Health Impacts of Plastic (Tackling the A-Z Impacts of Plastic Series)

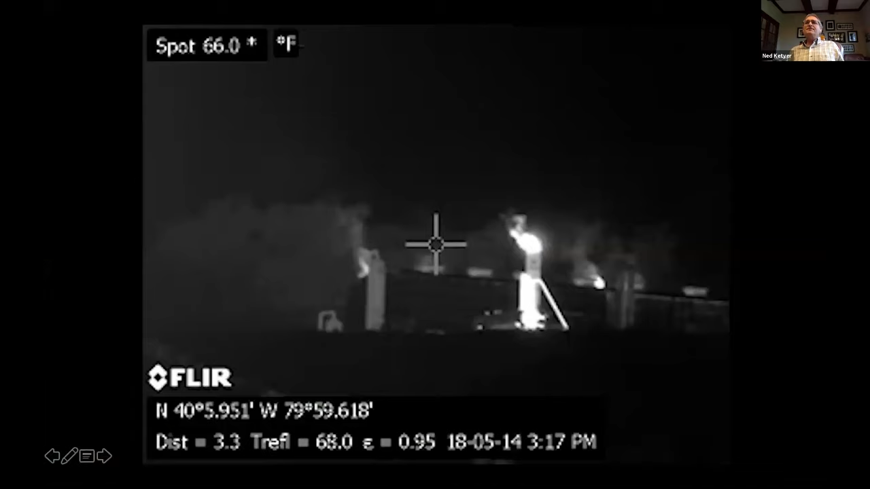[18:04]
On screen: spot 66.0°F
But the expensive infrared FLIR camera that Leanne uses shows us shows us what our eyes can't.
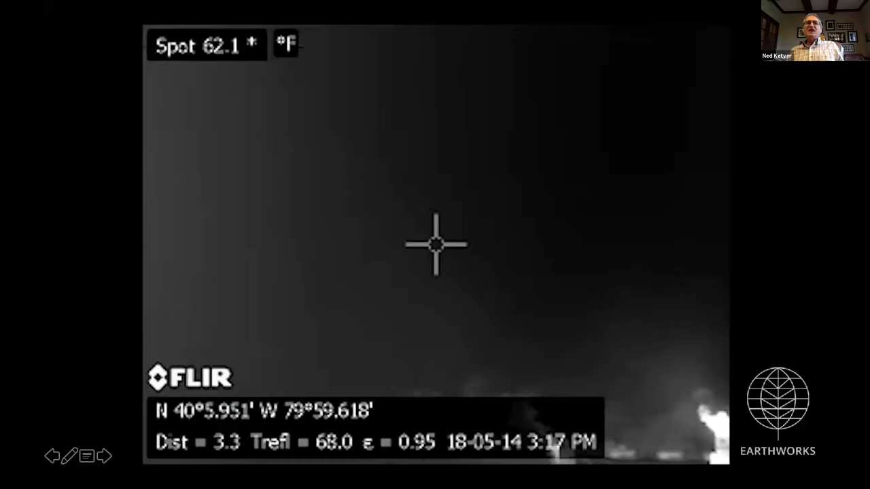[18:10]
On screen: spot 62.1°F
Prodigious volumes of volatile organic compounds and hydrocarbons coming out of that building. So that's a compressor station.
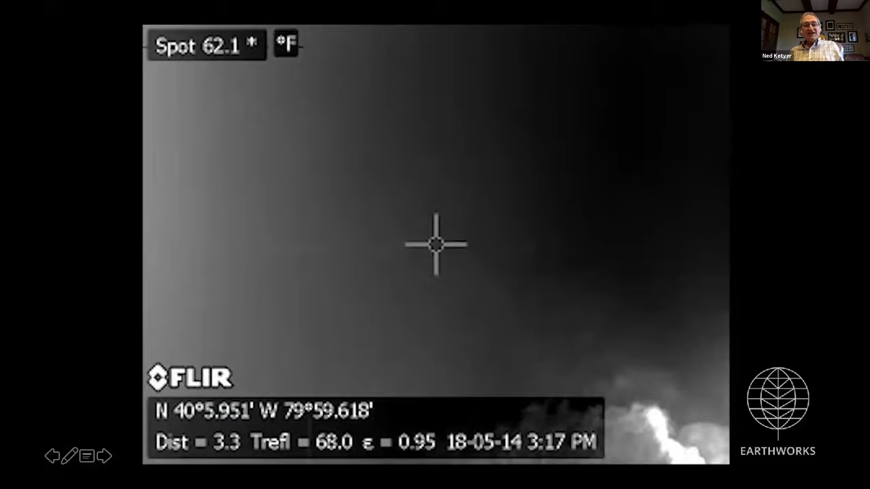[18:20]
On screen: spot 62.1°F
And what you see, it looks like smoke, but you saw there was no smoke in the visual images.
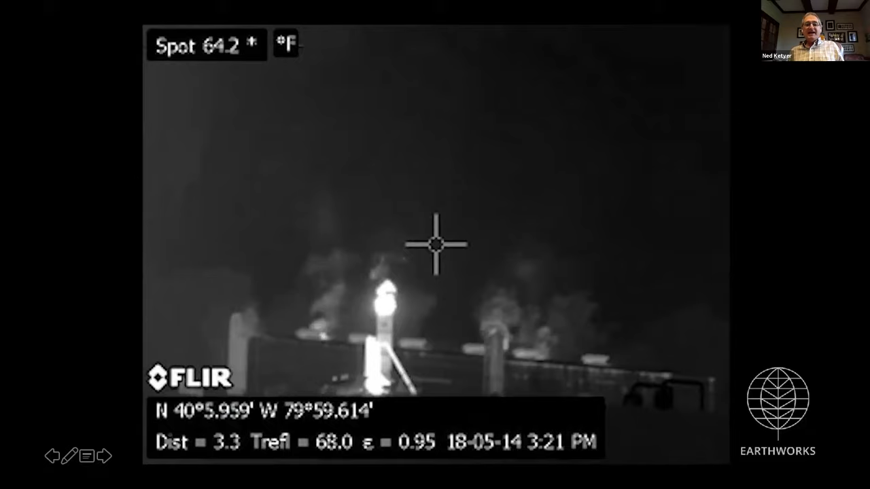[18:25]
On screen: spot 64.2°F
But with the FLIR camera, these emissions coming out are pretty extensive. This is in the middle of the day, 321 p.m. But the FLIR camera makes it look like nighttime. But don't be fooled. These are daytime emissions in broad daylight.
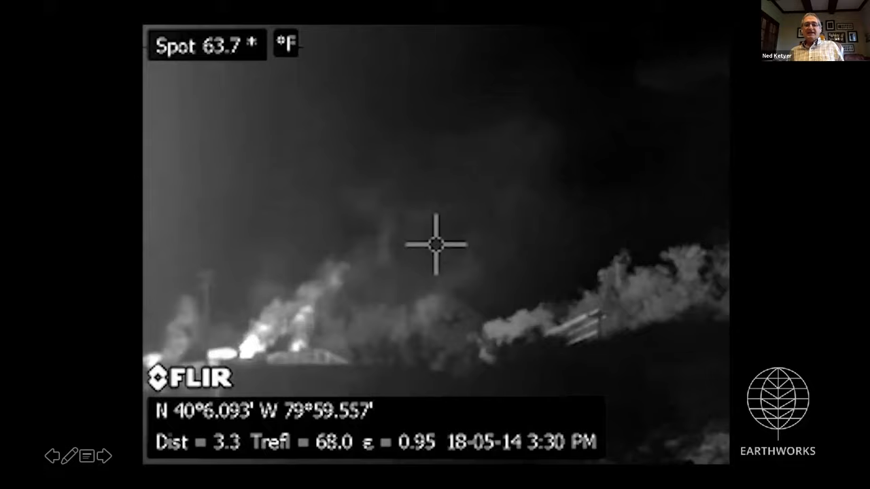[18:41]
On screen: spot 63.7°F
And it really is remarkable.
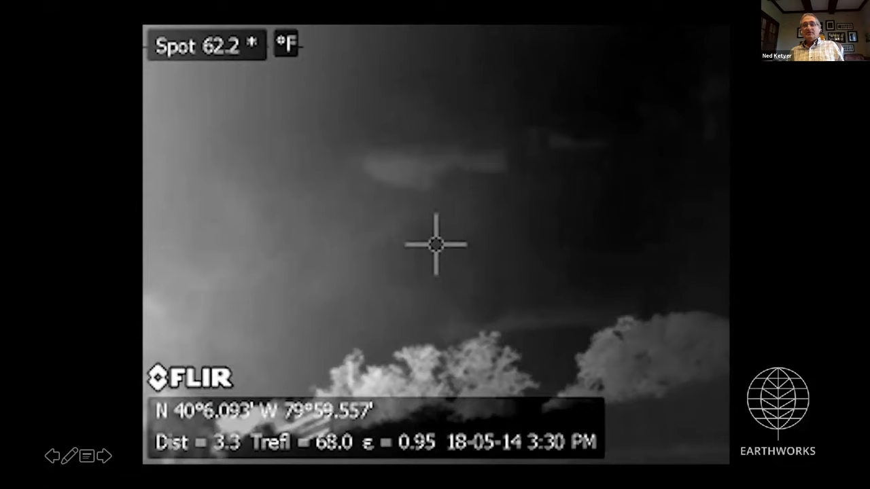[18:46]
On screen: spot 62.2°F
These are invisible emissions and they're everywhere in the gas patch. And these emissions cause real harm to real people.